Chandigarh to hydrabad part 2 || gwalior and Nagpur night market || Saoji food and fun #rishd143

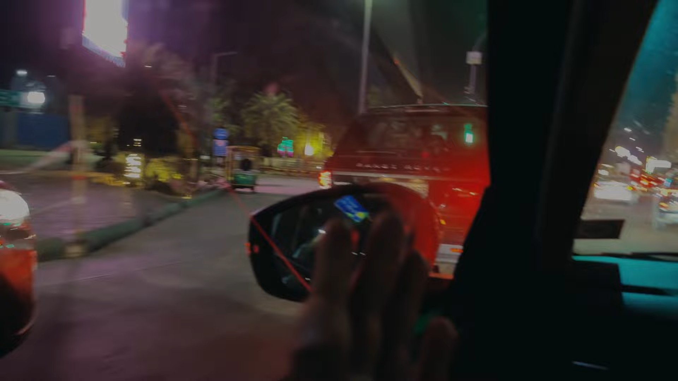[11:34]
हमें रेंज रोवर देखी हुई तो कहाँ की, गुड़गांव, अच्छा 26, पूरे नागपुर में एक ही लग्जरी गाड़ी दिखी मेरे को अब तक।